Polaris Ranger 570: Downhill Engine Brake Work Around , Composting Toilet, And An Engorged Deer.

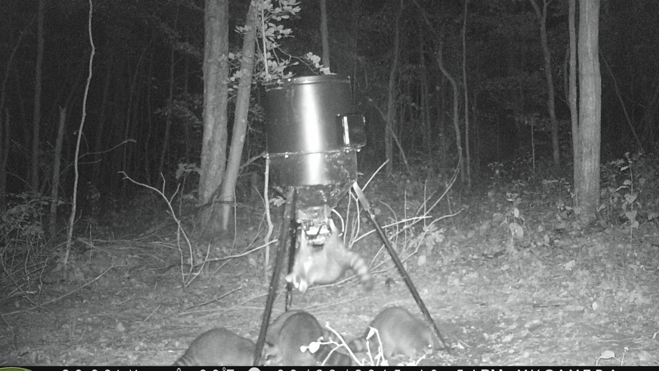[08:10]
we'll get a inquisitive deer or maybe a raccoon most of the time it's a deer and usually
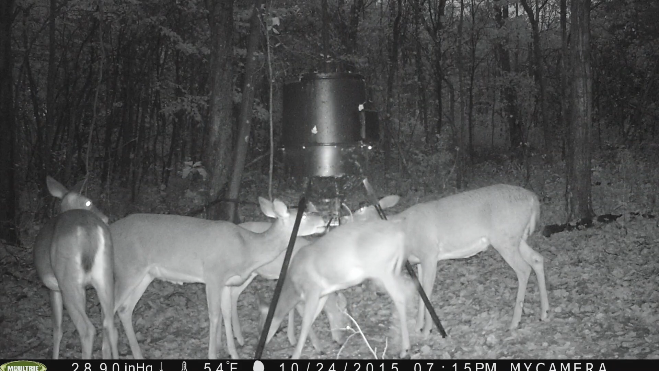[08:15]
for some reason it's always like a little button buck that figures this out but they take their thin little tongue and they just start working this little